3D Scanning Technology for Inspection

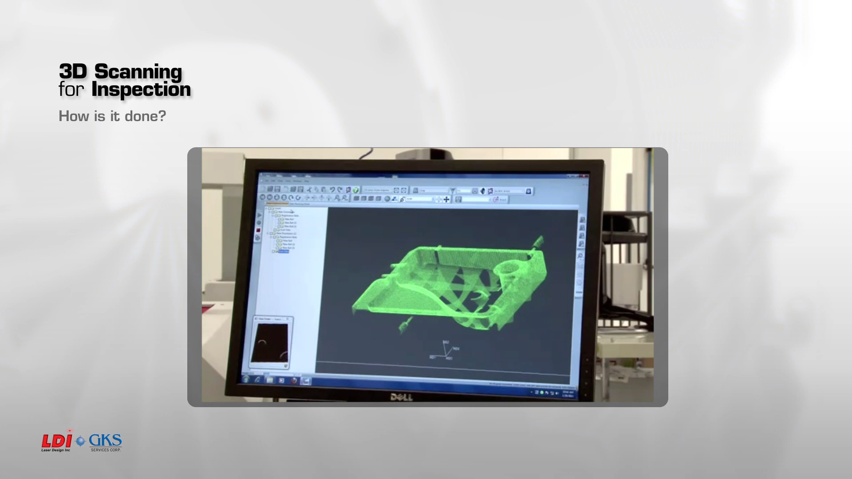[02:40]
and the part is completely observed by the laser, and all of the points are collected in real time.
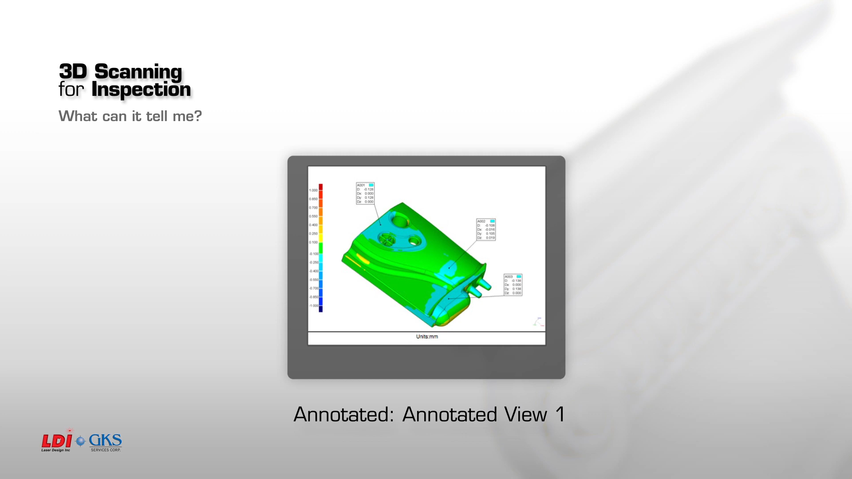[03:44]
The same tolerance scale is shown on the left for specific areas. By the use of cross-sections, traditional metrology and measurements,